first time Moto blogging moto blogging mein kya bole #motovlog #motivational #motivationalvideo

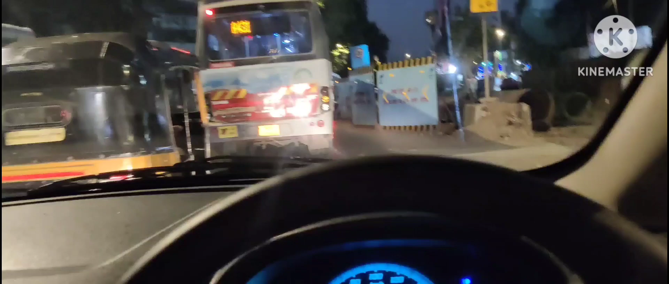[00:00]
कि अभी ब्लोग हटा दिया मैंने तो दोनों के दूनों बस वाले भी में कुछ चिपकते चिपकते रहे गए
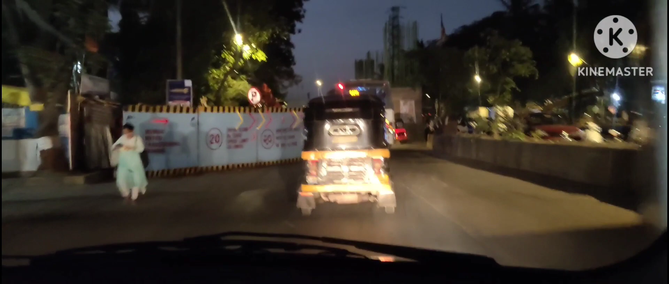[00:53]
वो निकल जाता है वो नहीं रुखाता है कितना लेट होएगा उसको तो
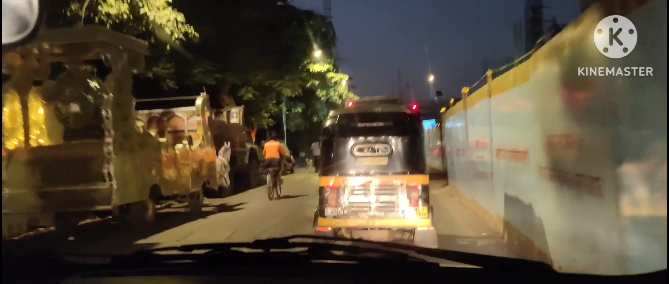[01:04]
इटाने में क्या जाता है यार यह देखो लग गया सिंग्नल
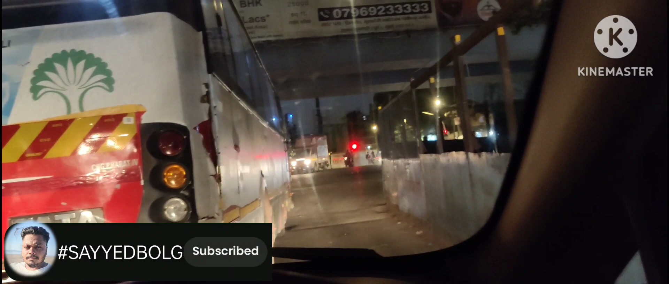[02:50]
वागाने के लिए बागा देते बाद में पर जाकर में तो पी � सब्सक्राइब में सिगनल लिकालना अच्छे था कि अच्छलों हो गया दन सिगनल पुल गया
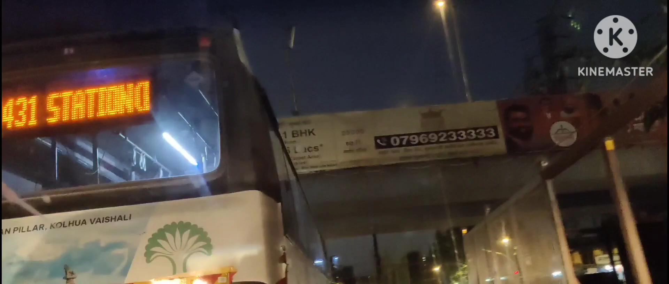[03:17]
अभी क्यों गया बाई चलो बाई चलो बाई मेरे चलो शायद उसको जाने का दिल नहीं है वह देखो
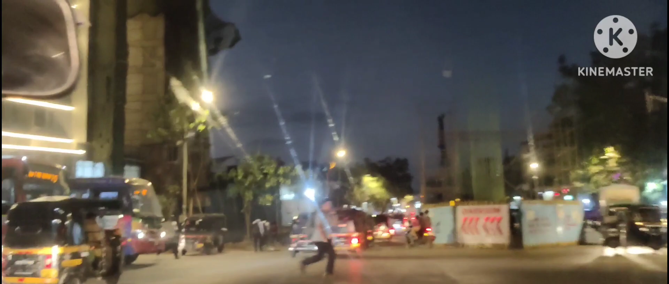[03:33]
आपाइसा फोन लेके कर जा रहे रोड क्रॉस कर रहे हैं
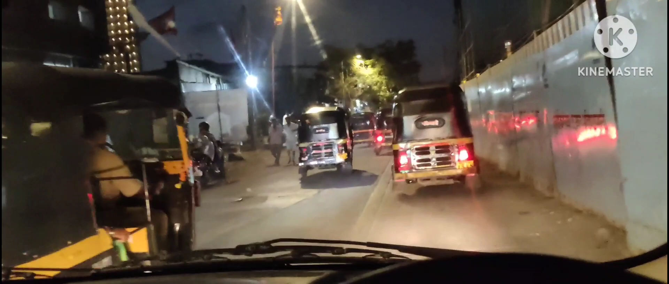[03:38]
देखो यारे मेट्रो के हुझे से ना कुरला में इतना जाम लगता है न कि ऐसे टेशन पोस्ते पोस्ते बंदे को टाइम हो जाता है
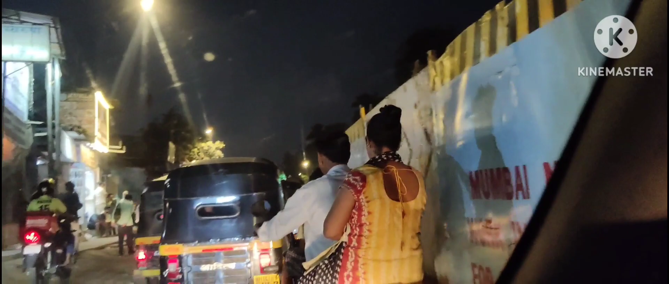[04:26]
अदोग को कर दो बिना कर हेलमेट के वाइफे फैमिली के साथ में बंदा चल
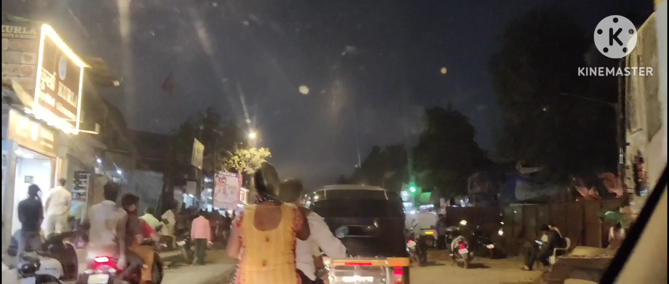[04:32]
रहा है बिना हेलमेट का है विंदास गुस रहा है देखो कैसी चला रहा है कि गिरेगा
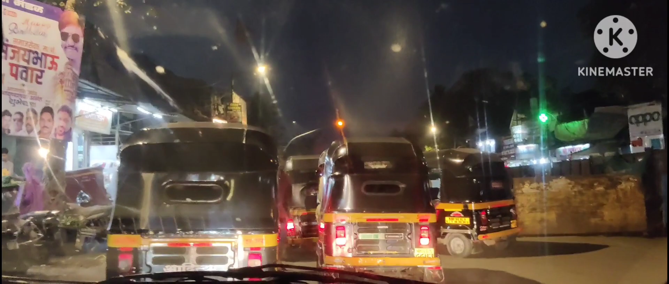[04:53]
कान से फोन आड़ा कि अगर क्रॉस करोगे ना रोड
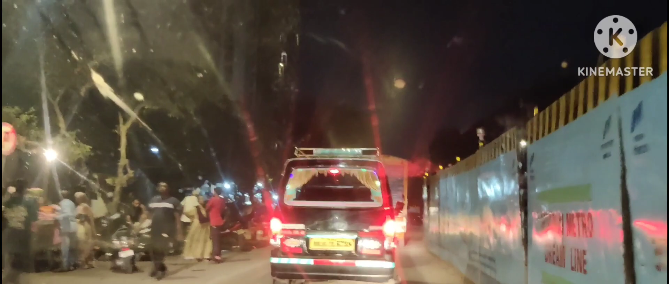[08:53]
अनके साइड मिरर क्यों बंदोते पता नहीं है इसके लिए अर्टे हो वाले भी उनको पूछते नहीं है जिसे कि हम नॉर्मल अगर प्राइवेट गाड़े वाले चलते या
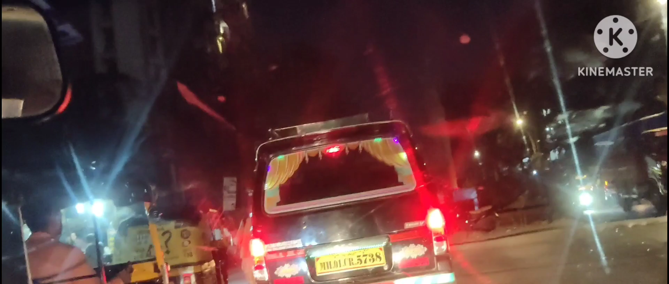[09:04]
फिर कोई भी चलता हो तो उनके साइड ग्लास के लिए पूछेंगे बाई साइड ग्लास में क्या